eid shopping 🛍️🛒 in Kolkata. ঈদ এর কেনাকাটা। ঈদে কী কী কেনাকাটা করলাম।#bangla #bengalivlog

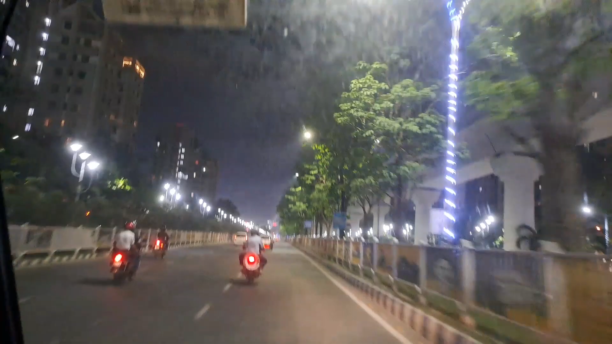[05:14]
বিশ্ববাংলা গেটের নিচে এই লেনটা এখন খুব জনপ্রিয় হয়েছে,
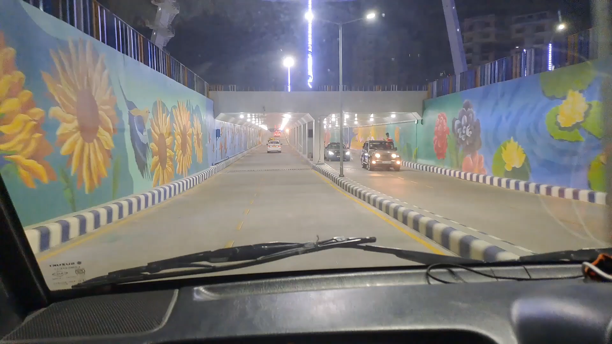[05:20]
বিশেষ করে বাইকারদের মধ্যে, অনেকে ভিডিও করে দিচ্ছে দেখলাম।
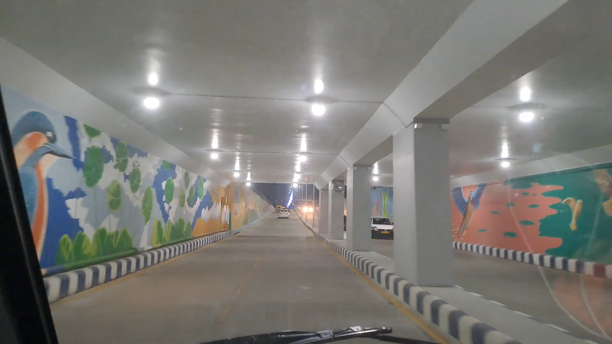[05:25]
তো সত্যি এখানকার ডিজাইনগুলো, এখানকার কালারগুলো খুবই ভালো লাগছিল দেখতে।